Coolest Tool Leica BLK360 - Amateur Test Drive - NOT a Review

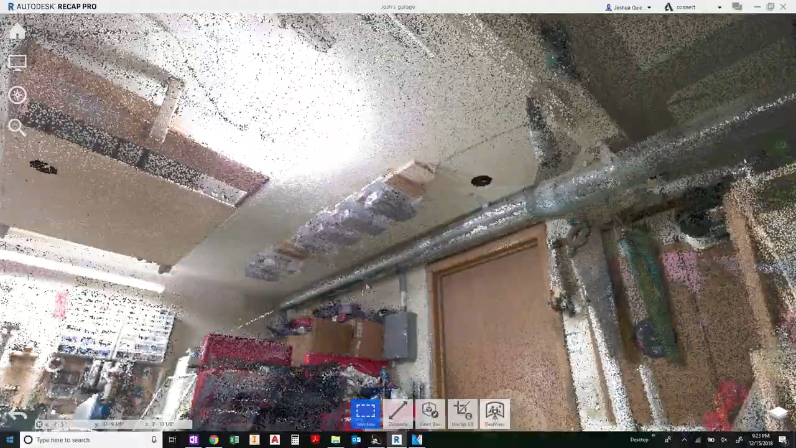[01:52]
You'll get a completely 360 degree view in both pictures and in laser points.
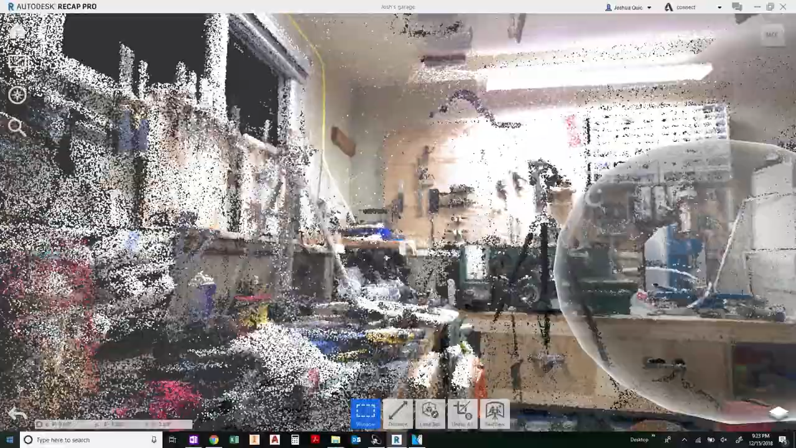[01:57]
Now what it's going to do is scan the room and get a sense of what the room is set up like.
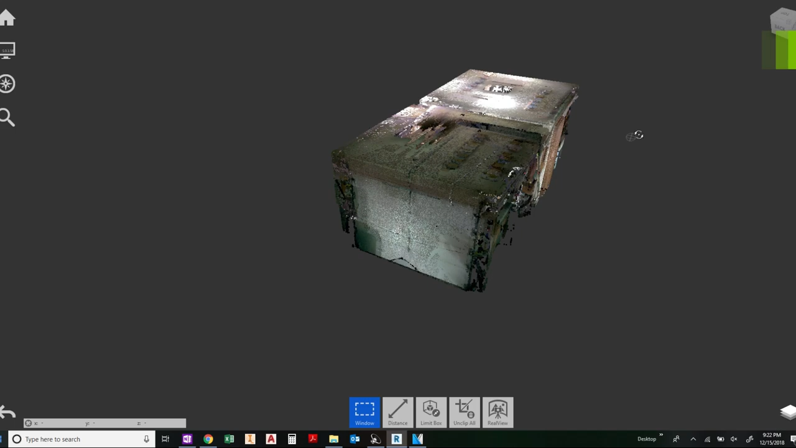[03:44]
So what we have here is my garage in a 3D point cloud.
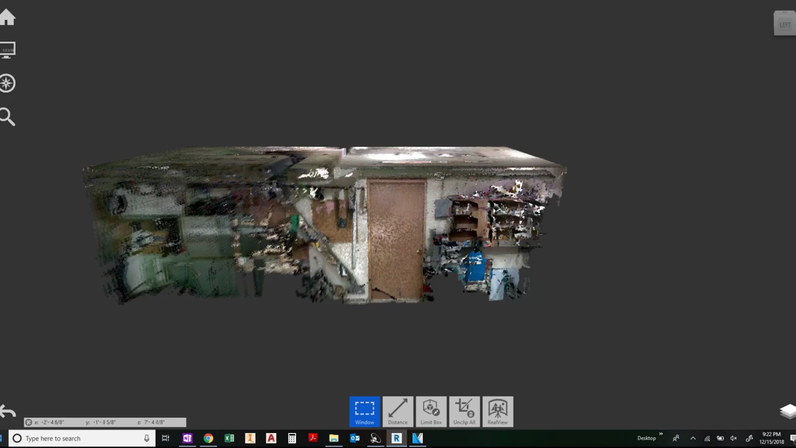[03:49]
I took six scans of my garage, stitched them together, and this is the result.
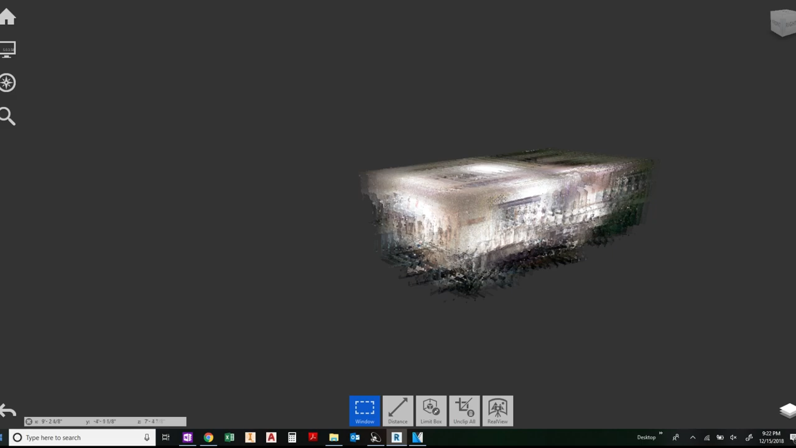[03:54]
The BLK360 uses that 360 degree photosphere to color each dot,
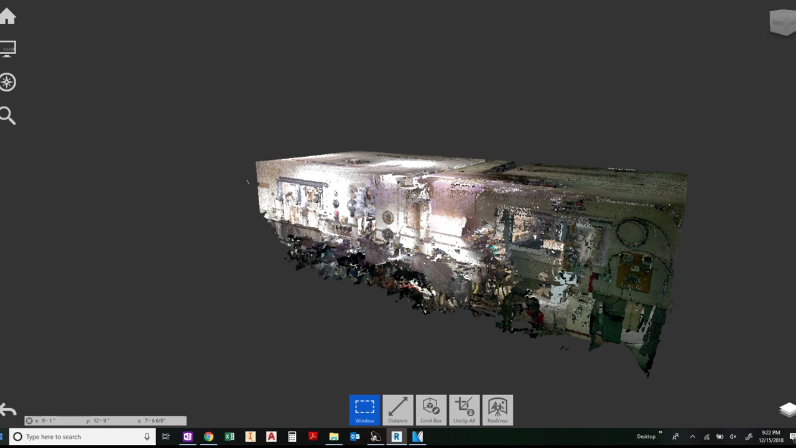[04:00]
each point in the cloud,
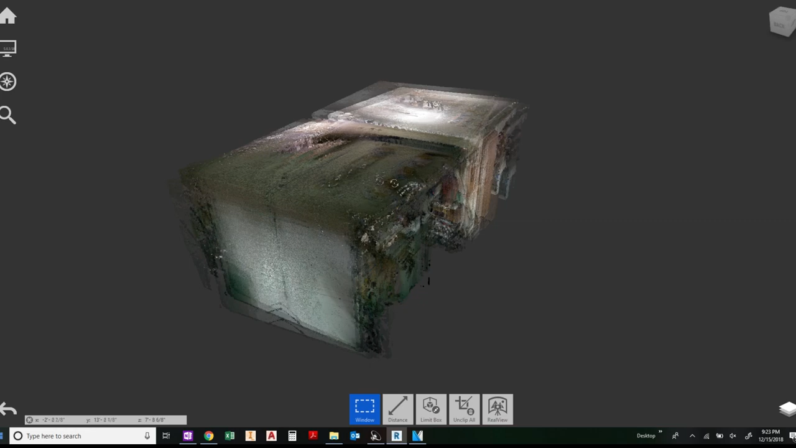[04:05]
so that way you get kind of a red-green-blue cloud effect.
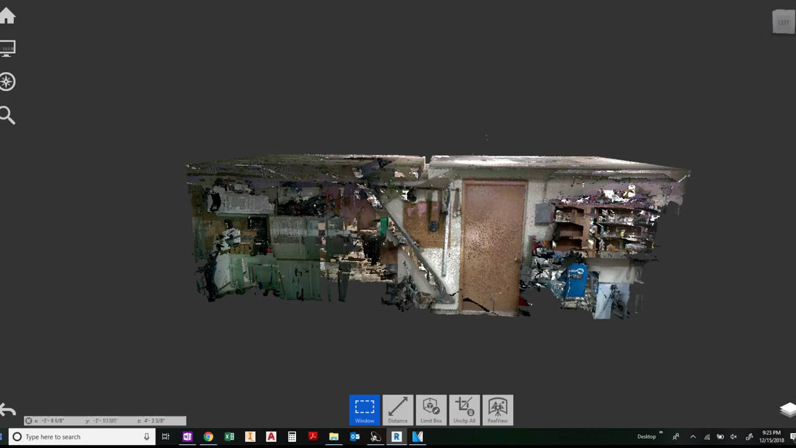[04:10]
So, let's pretend that we're going in here, like this is how I get into my garage every day.
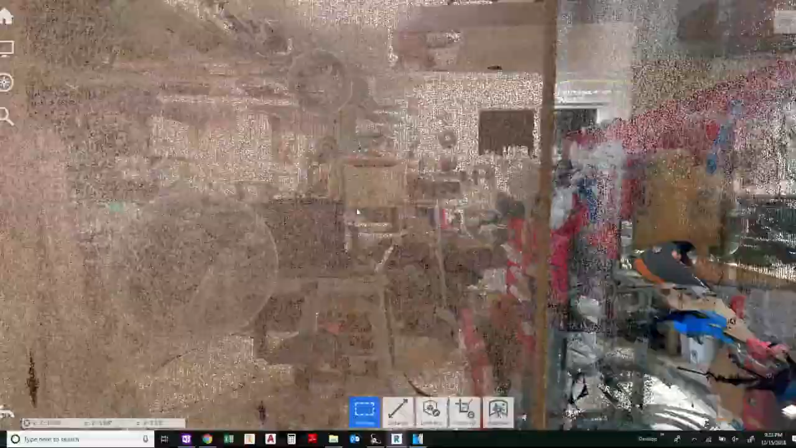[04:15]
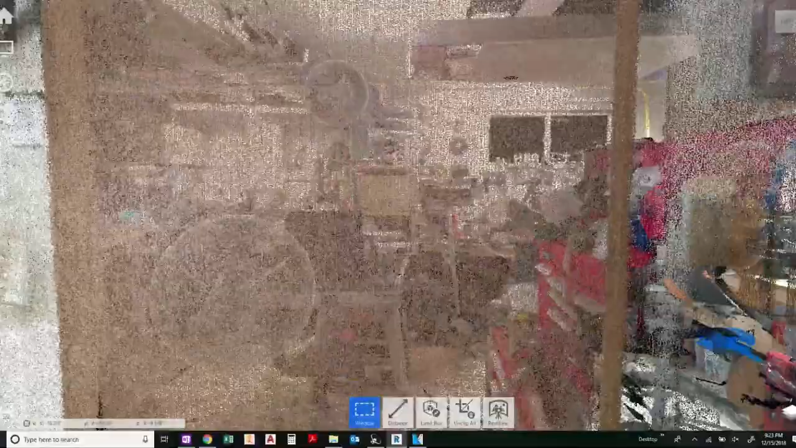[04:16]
I go through this door, and here we are.
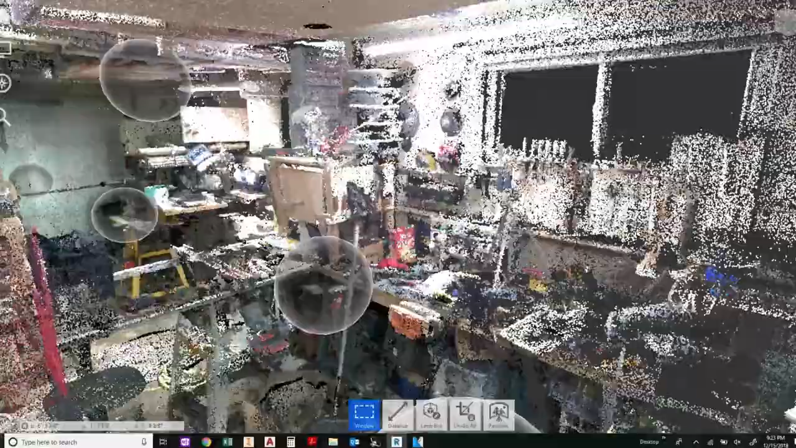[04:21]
This is my shop. Welcome. It is extremely messy.
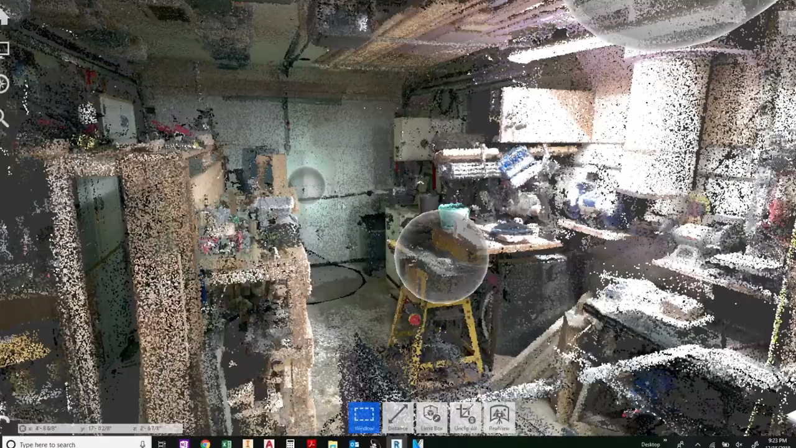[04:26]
So, each one of these is a photosphere.
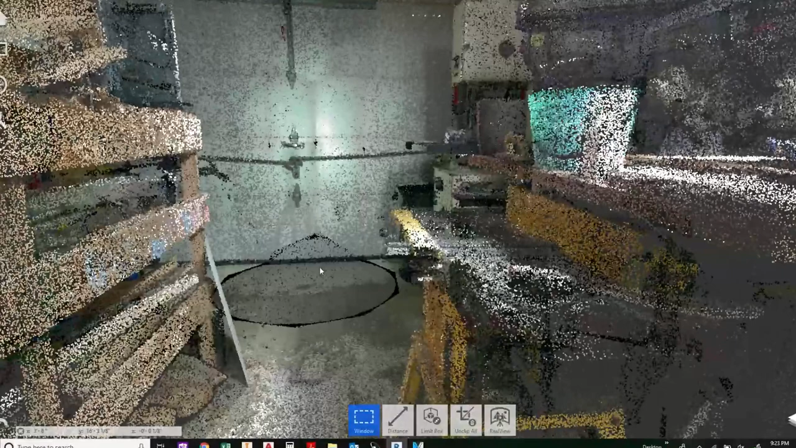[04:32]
So, we can hop right in
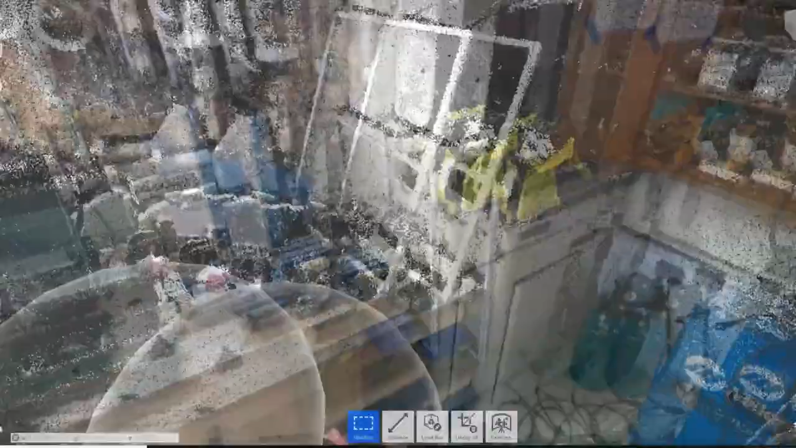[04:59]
So, yeah, here's the new welder down in the corner there.
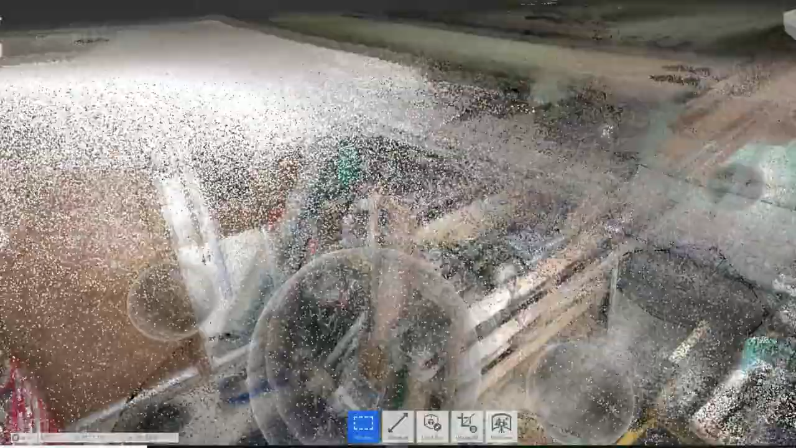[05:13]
And, yeah, we've got the overhead.
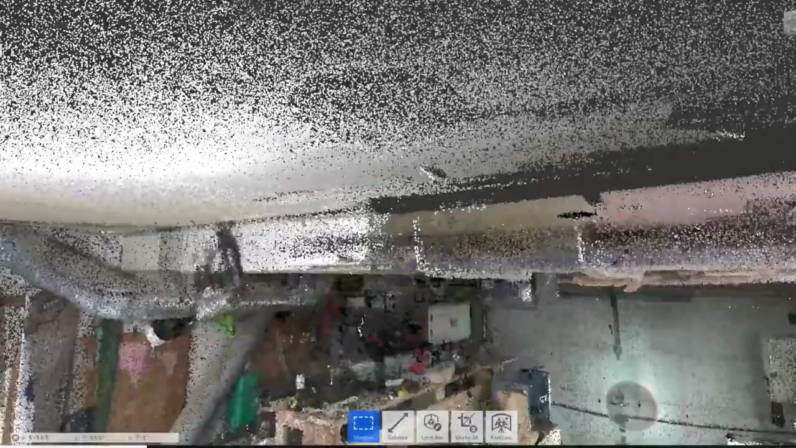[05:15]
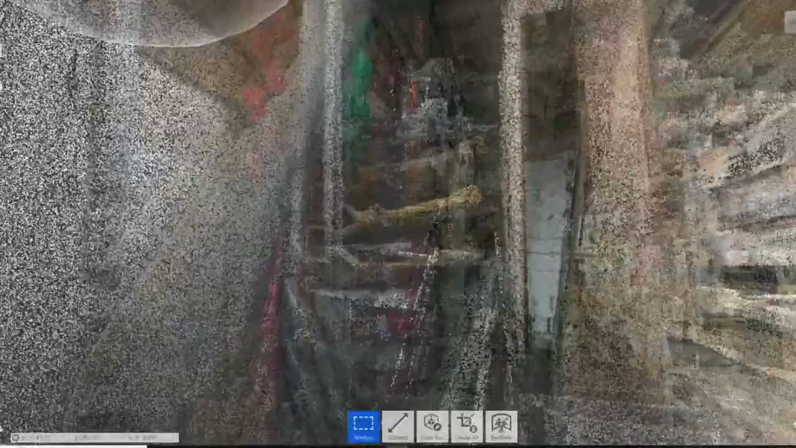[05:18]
We've got, we can look at little details here and there.
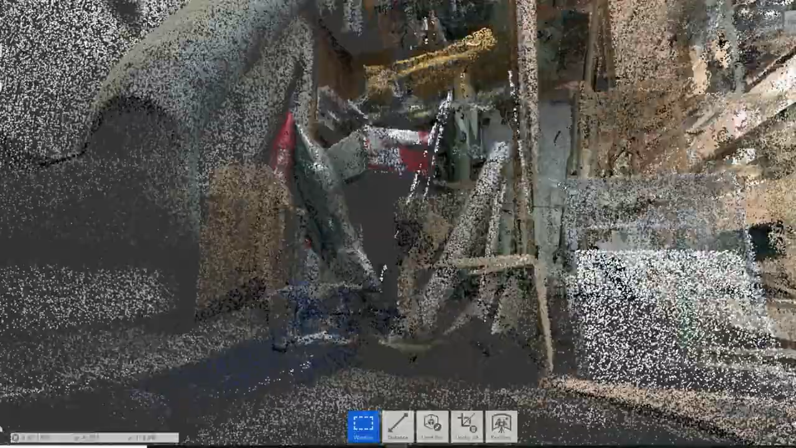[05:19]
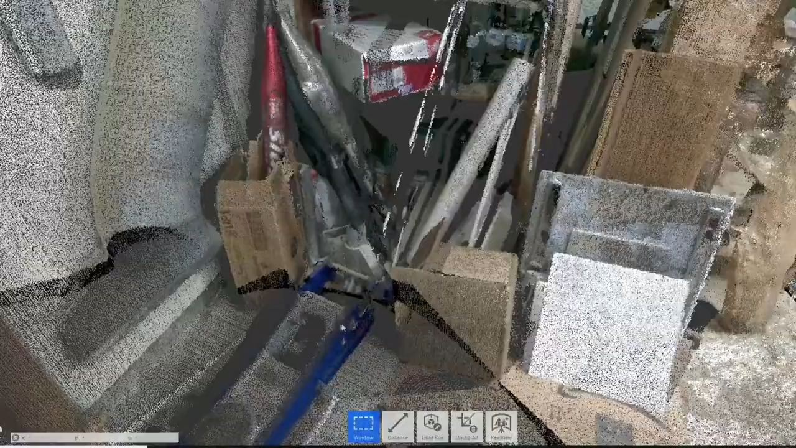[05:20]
There's my car jack just laying on the floor.
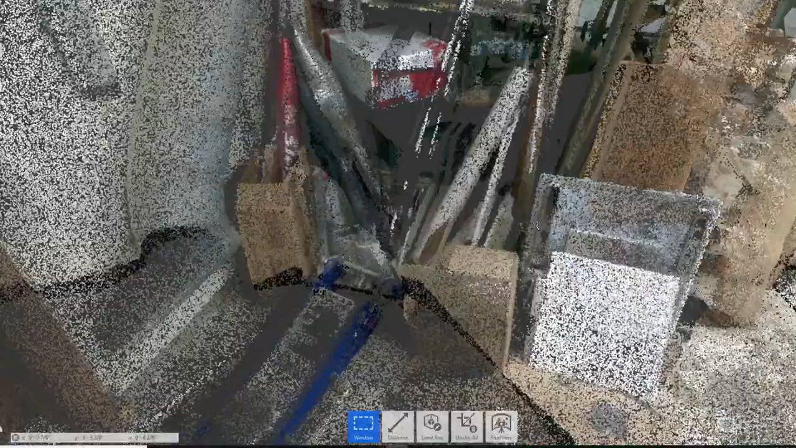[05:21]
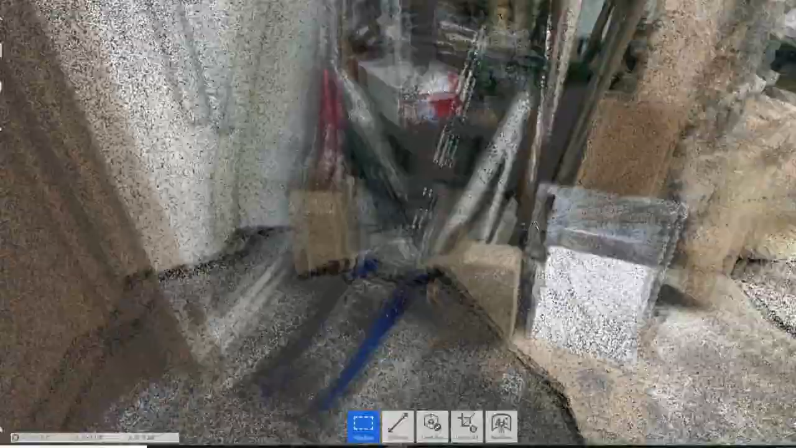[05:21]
Random bat someone threw away, because, you know, I can't not pick it up.
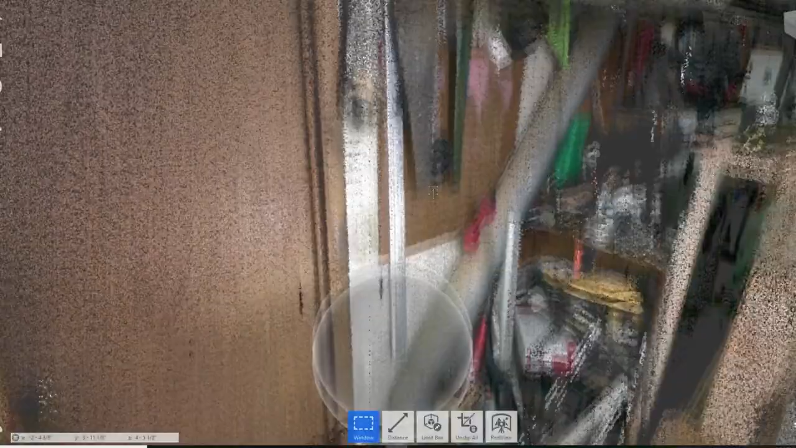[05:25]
Random saws up on the wall.
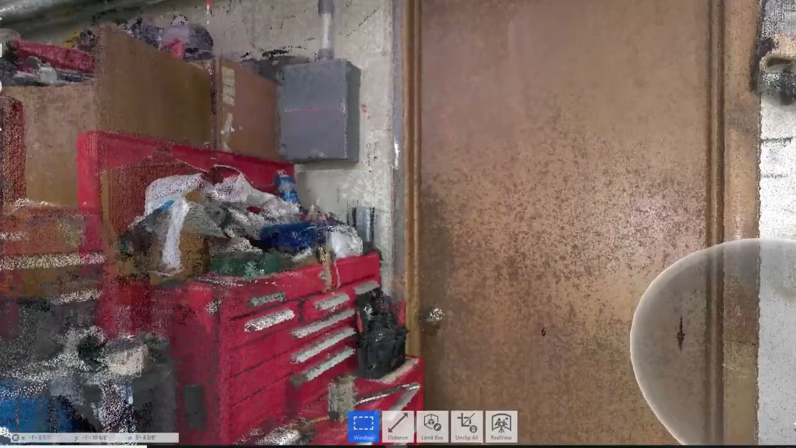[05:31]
New subpanel. Yeah, so lots of data.
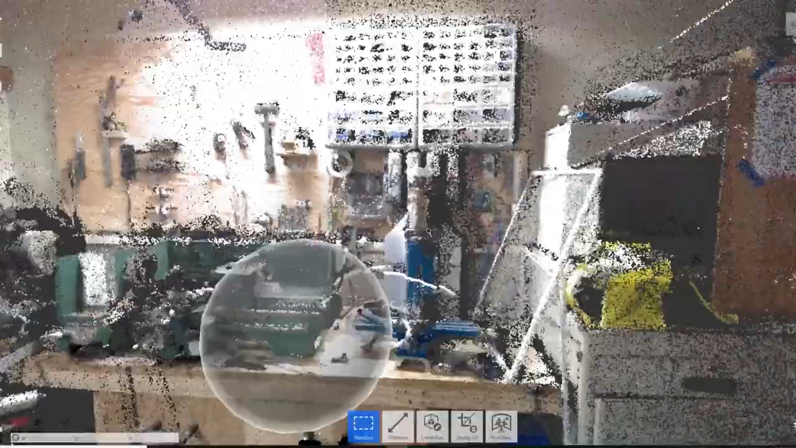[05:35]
Over here, we've got the mill.
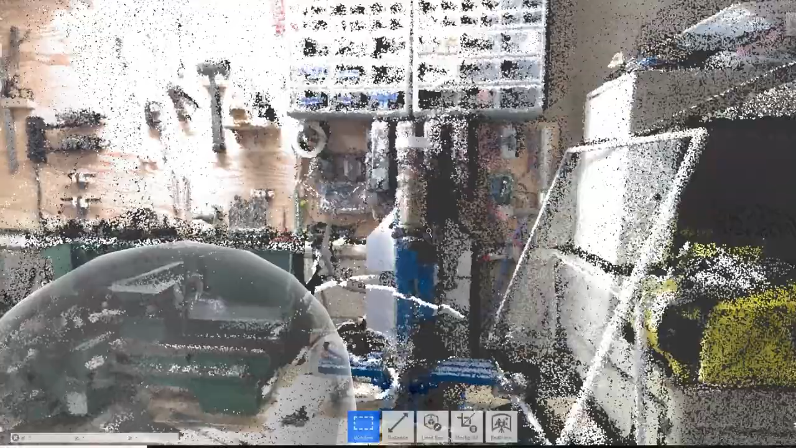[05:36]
We've got the lathe. We've got the DROs.
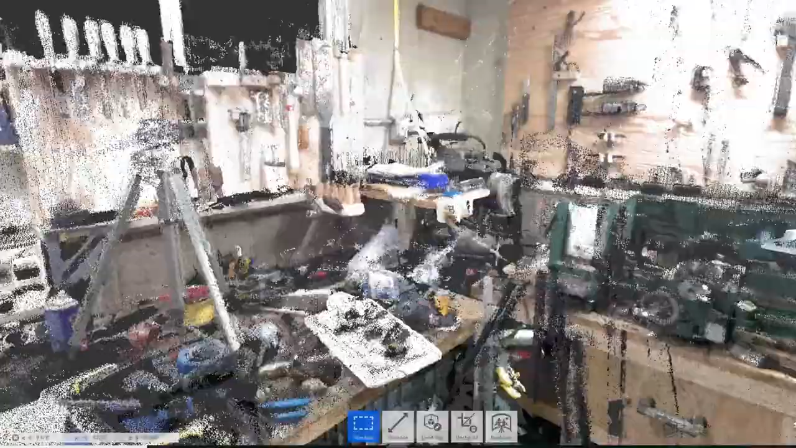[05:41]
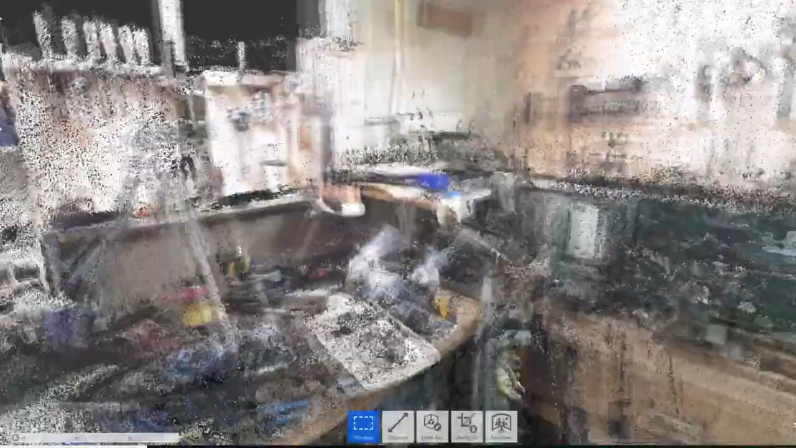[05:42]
That we put in not too long ago. Woodworking hand tools, stuff like that.
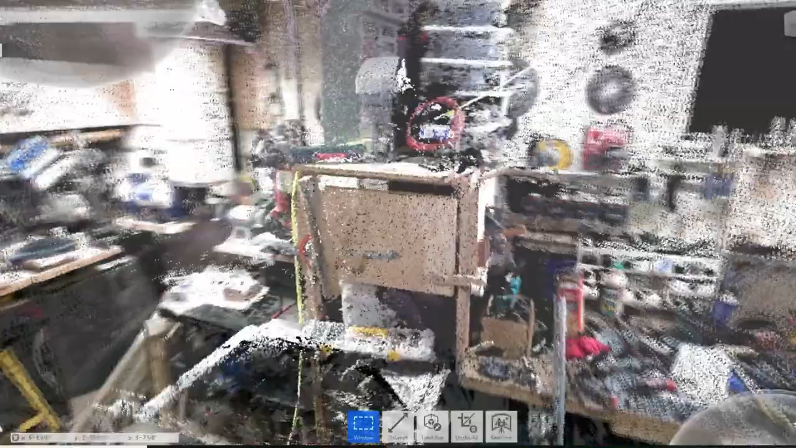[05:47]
So, anyway, we wanted to see how good it was.